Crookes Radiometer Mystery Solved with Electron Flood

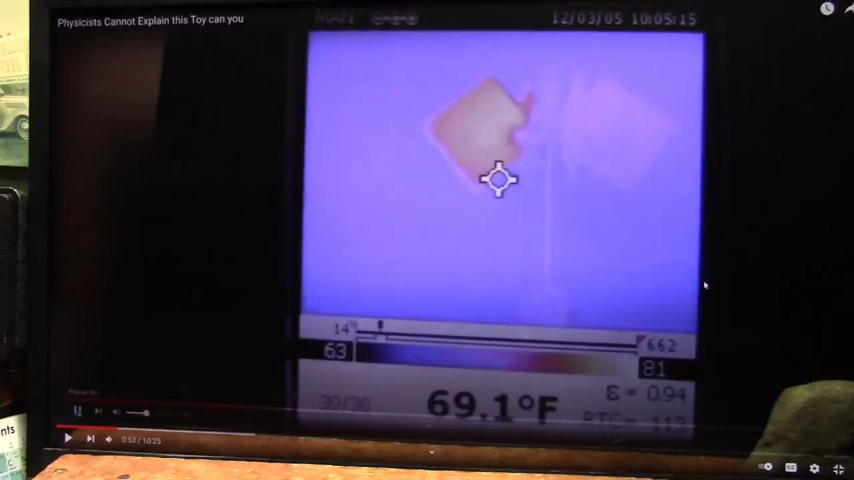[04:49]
On screen: spot 69.1°F
All right. Here's the key to this whole thing. We're working on surface temperatures.
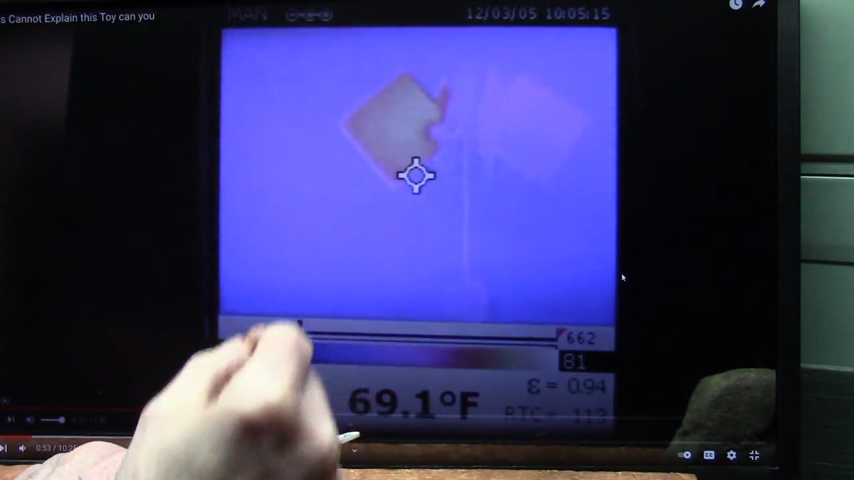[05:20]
On screen: spot 69.1°F
And the reason it pushes away is because it absorbs the heat and then it has to transpire the heat back out.
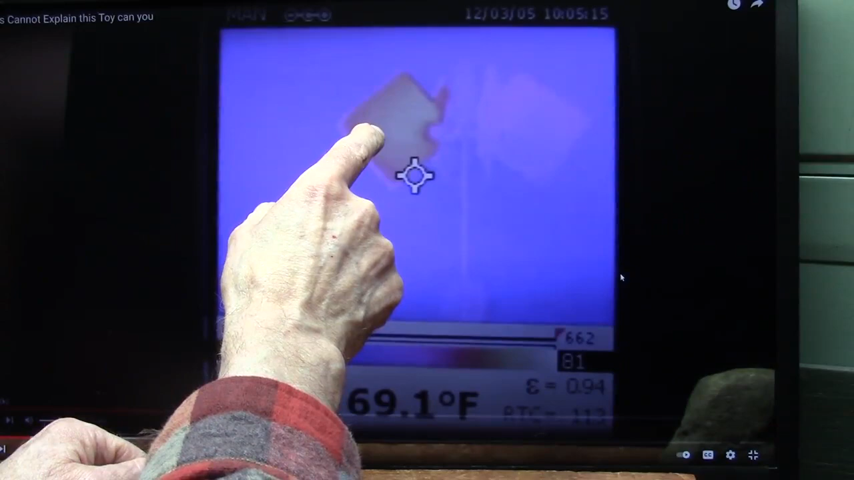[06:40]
On screen: spot 69.1°F
The particles that are in here, the electrons, are like a water in a sponge.
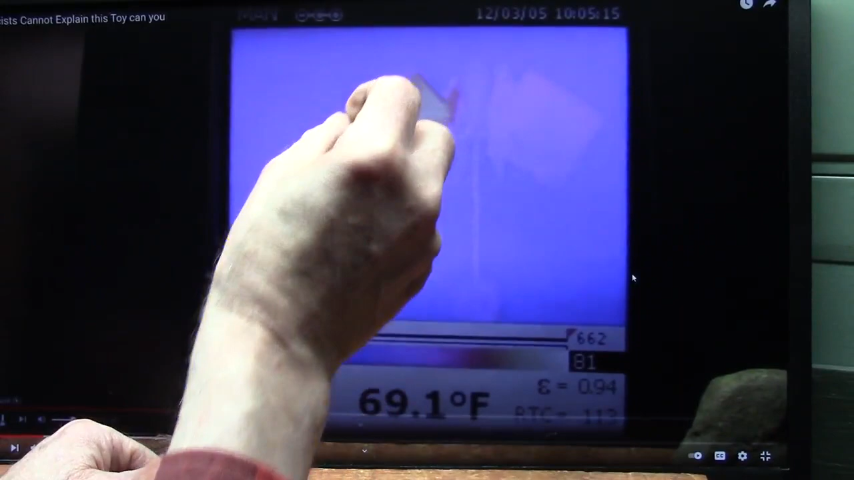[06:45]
On screen: spot 69.1°F
And he wants to suck that water out of the sponge to come back to warm up the glass.
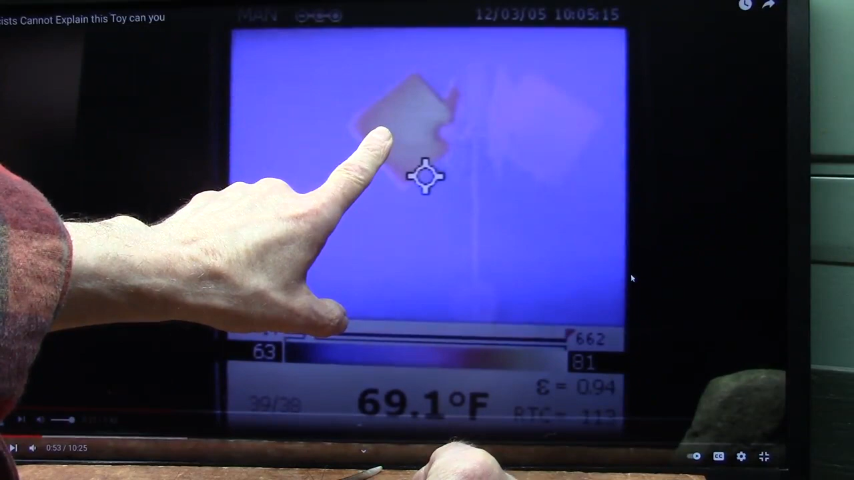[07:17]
On screen: spot 69.1°F
the reason because the electrons are leaving and going to the glass.
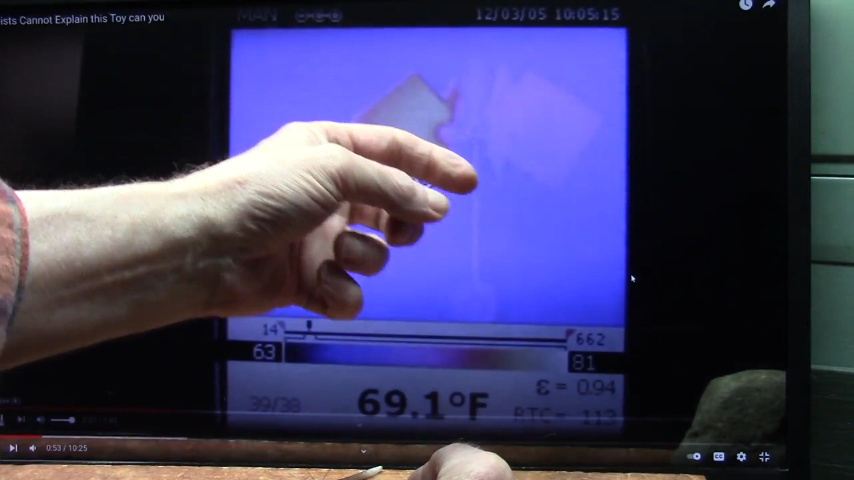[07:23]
On screen: spot 69.1°F
And the only way they can do that is to pull this towards the glass and suck
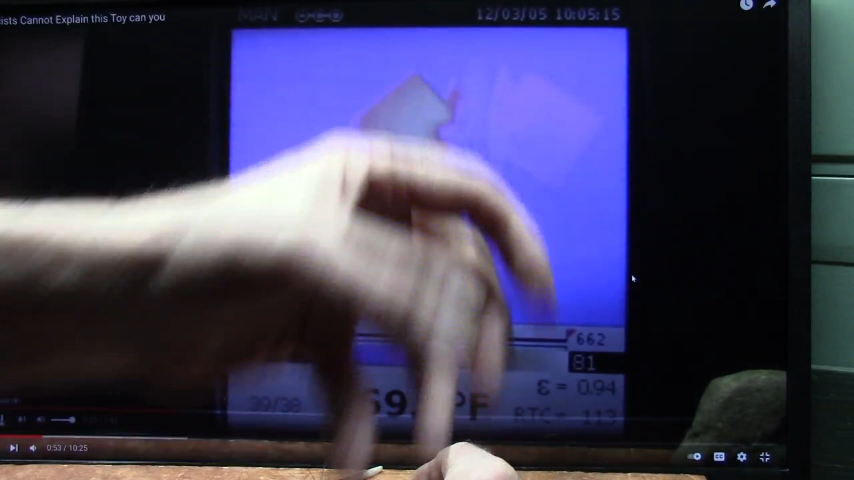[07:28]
the particles right out of it like a sponge sucking the water out with a vacuum.
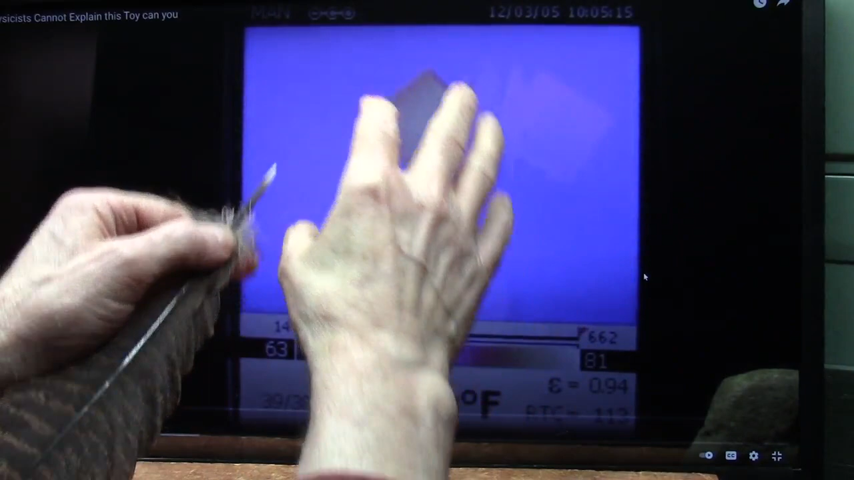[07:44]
Yes, but they actually penetrate and are absorbed by black.
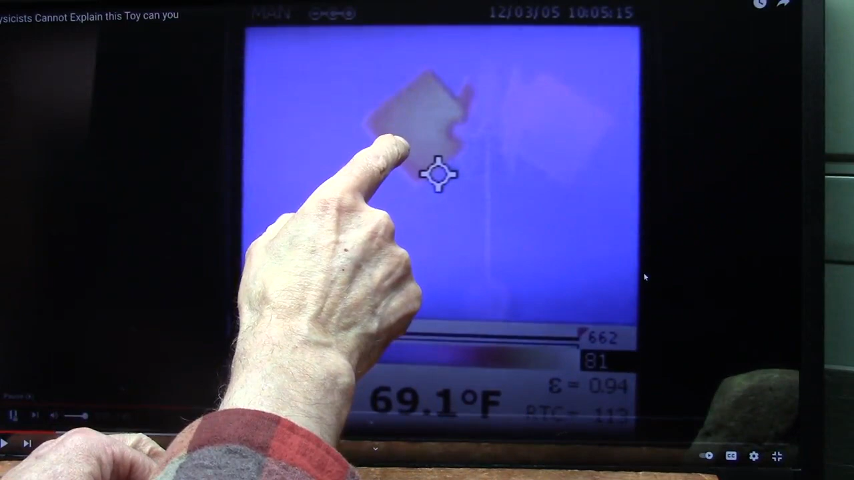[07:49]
On screen: spot 69.1°F
And only black, well, a lot of things will absorb, but white primarily does not absorb much at all.
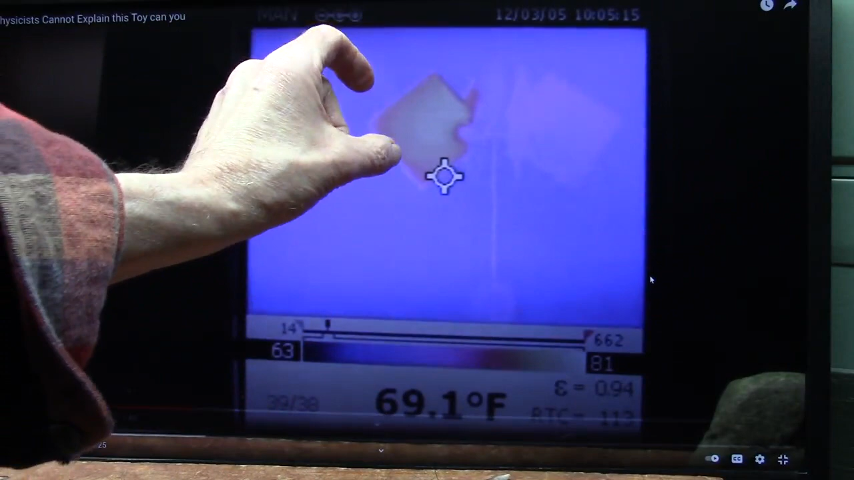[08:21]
On screen: spot 69.1°F
Those electrons flood in there and make it glow. That's why they're just a bunch of electrons.